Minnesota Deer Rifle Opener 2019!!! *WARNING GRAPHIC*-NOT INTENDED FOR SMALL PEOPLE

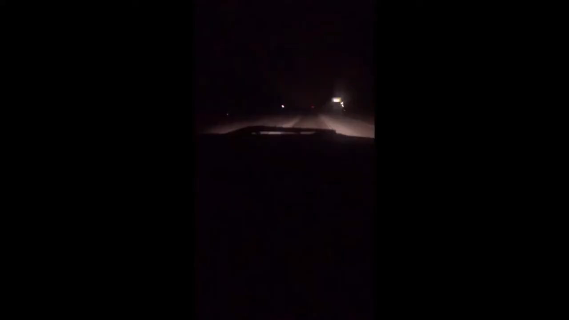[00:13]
The next morning. We're out of here.
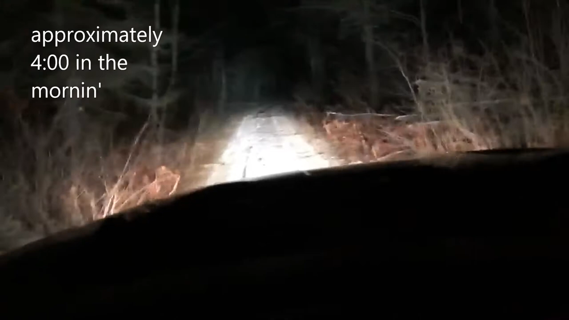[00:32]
Got to get the fucking stand. Scratching the shit out of the truck with all these branches, you know it. Check engine light, low pressure light.